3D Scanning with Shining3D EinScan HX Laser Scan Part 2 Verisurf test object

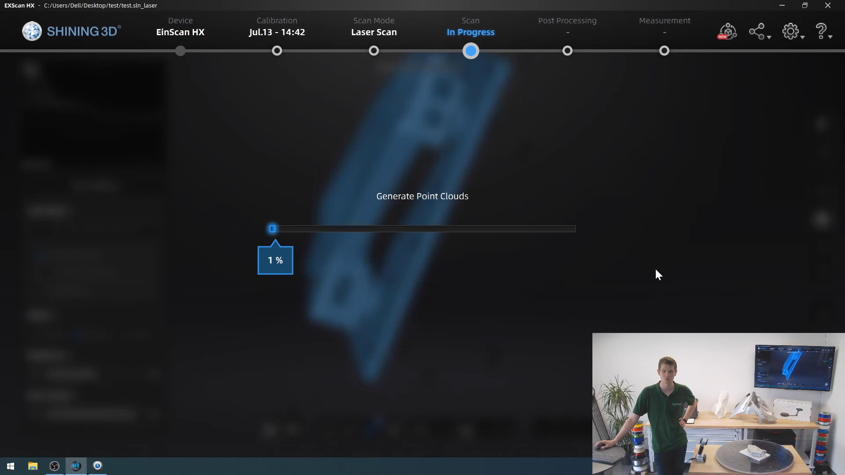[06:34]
Be right back once that is done.
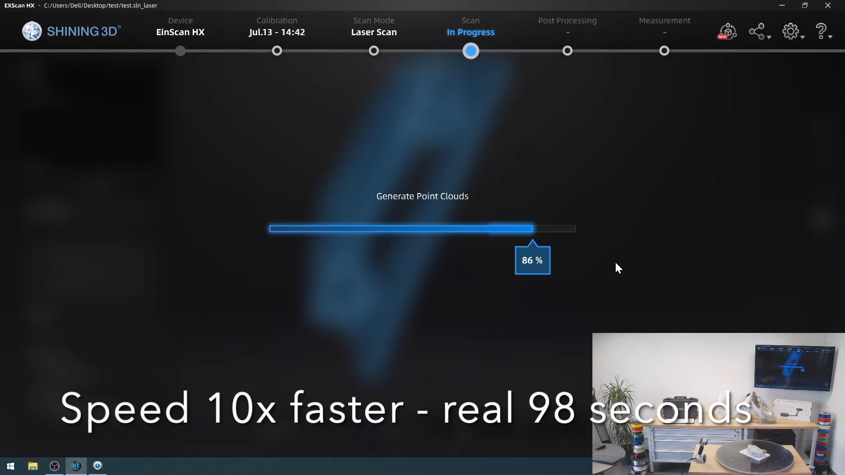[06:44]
Great.
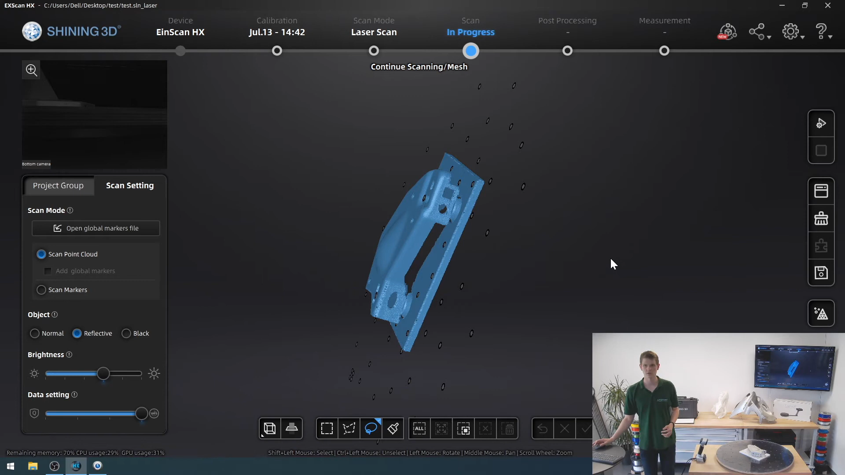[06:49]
It looks like our model is done generating the point cloud. As I said this model back here now looks very very nice.
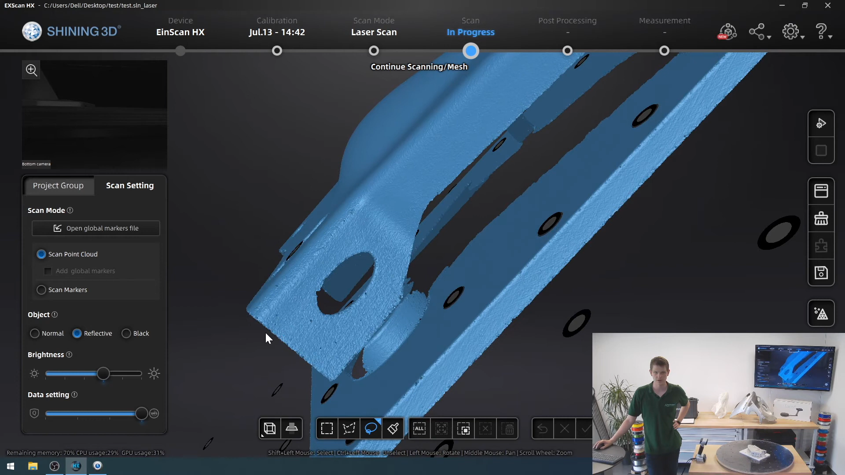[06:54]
Very smooth. Good result out of that scan. And this will now allow me to use a third-party software such as VeriSurf or any other inspection software
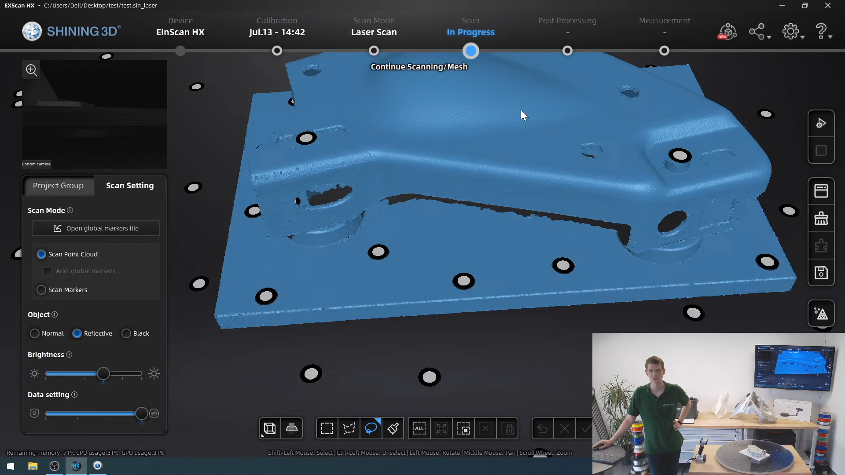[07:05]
to compare the distance between any two holes, the shape of this bulge, anything like that. Of course in this case I am limited by the accuracy of this scanner. The InScan HX is not designed to be a metrology device. If you are looking for something like that I recommend you take a look at the FreeScan UE7 or UE11 if you have even larger models to scan. But you know as a first look or if your tolerances aren't that incredibly tight,
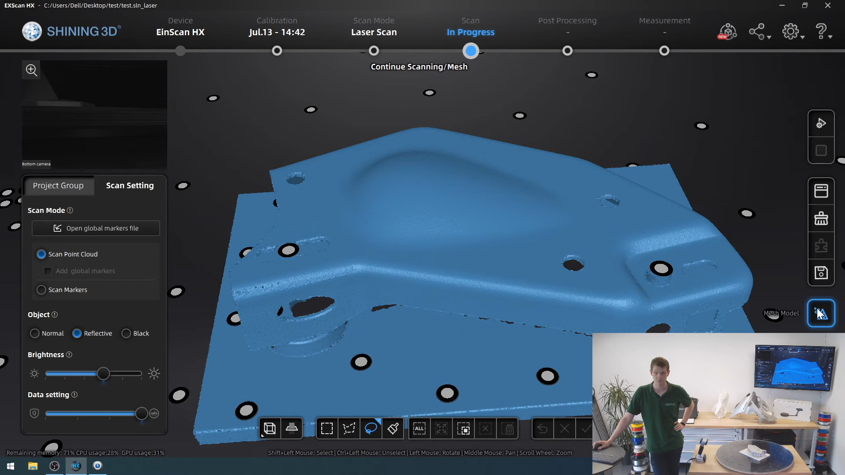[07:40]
this might be perfectly acceptable to you and be a very good alternative to the more expensive FreeScan line. And the InScan HX is just a very impressive scanner that
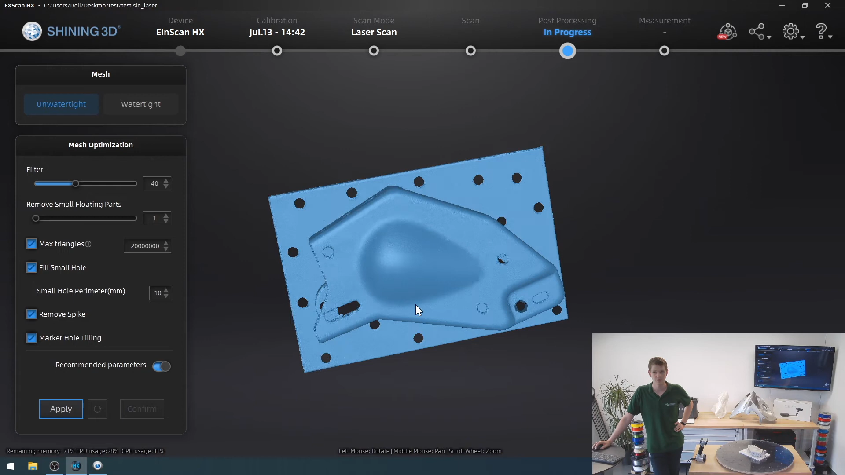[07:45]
time after time yields impressive results really that I quite like working with. So I appreciate working with the scanner.
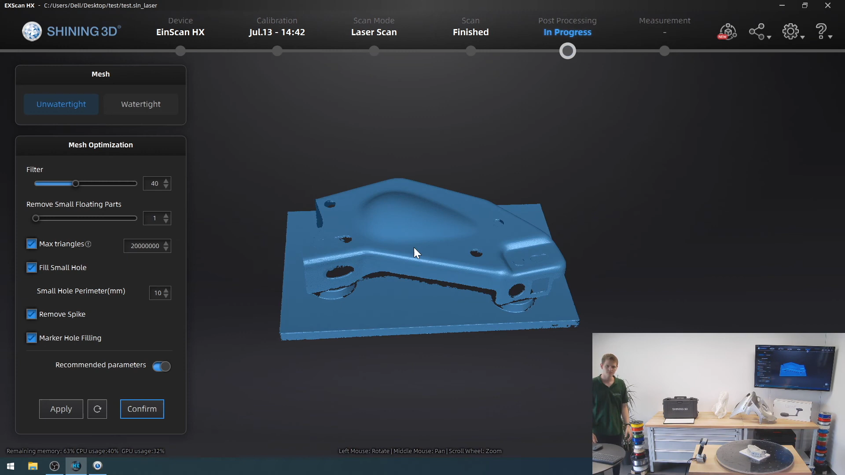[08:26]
Great. So our mesh is done.
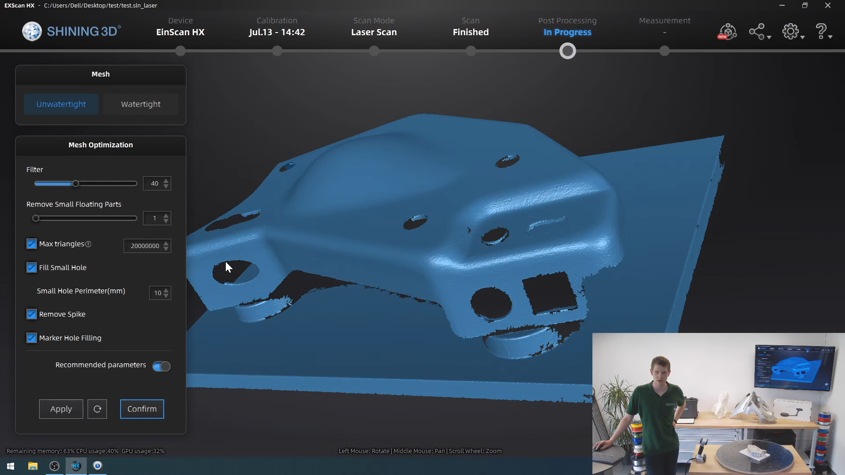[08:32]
This is now our model that we could work with and that I'm just going to save as an STL file so I can
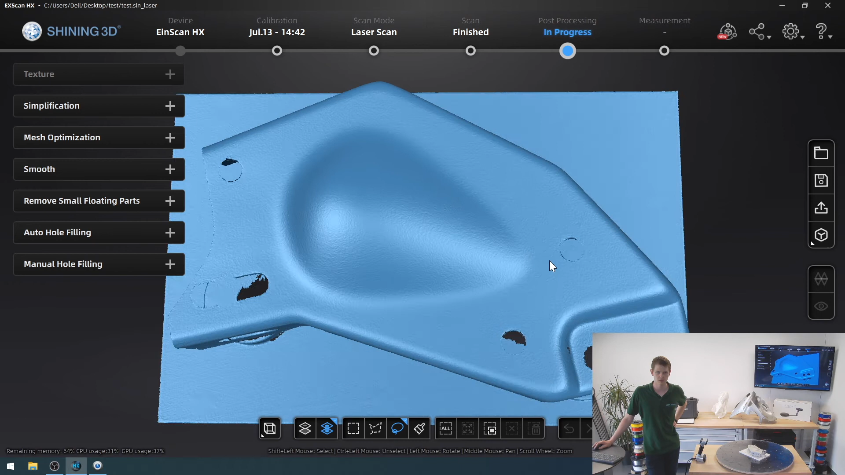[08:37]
import it later into a third-party software such as VeriSurf. Shining 3D allows you to choose different formats. I'm going to choose the STL one. This is my, I should call it the VeriSurf part.
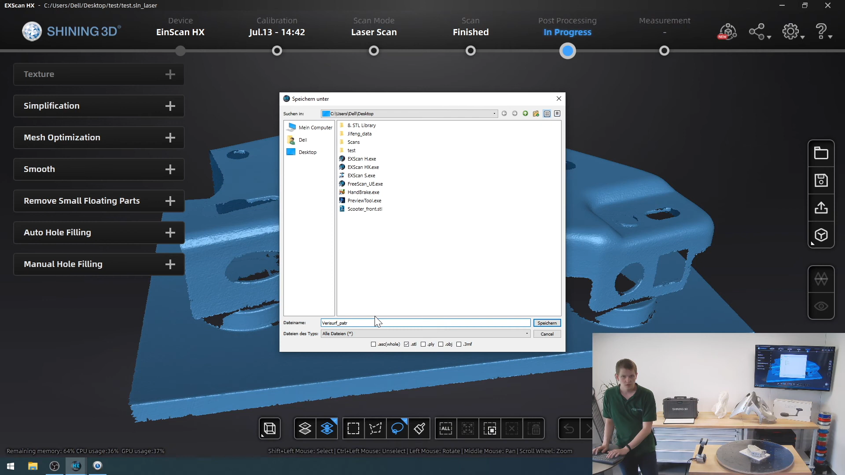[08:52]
Okay, that way. And yeah, you can see that the meshing took actually quite a long time.
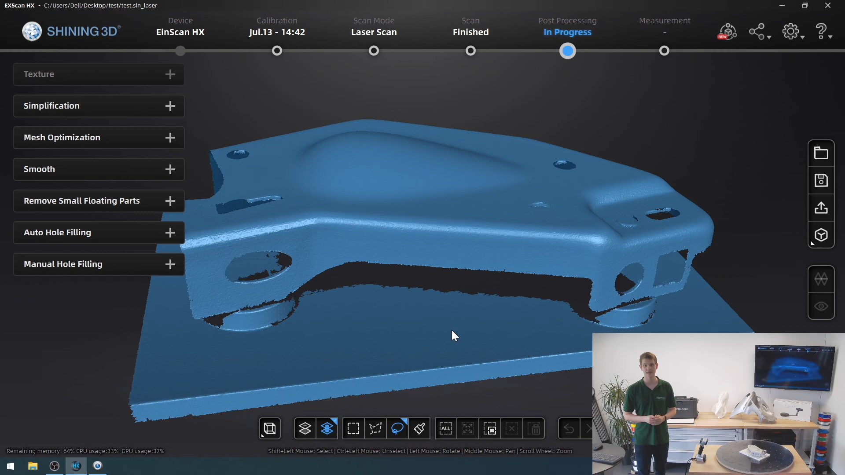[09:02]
And this is once again due to this very high resolution that I chose. And once again, it is important to reiterate, accuracy does not equal resolution.